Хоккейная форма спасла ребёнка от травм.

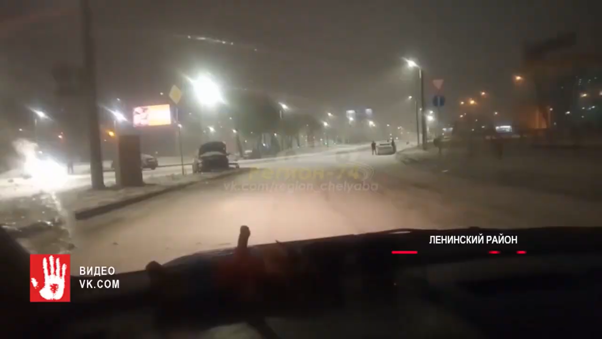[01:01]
Алмаз, время час ночи. Охренеть просто. Судя по маркировкам, обе машины принадлежат такси.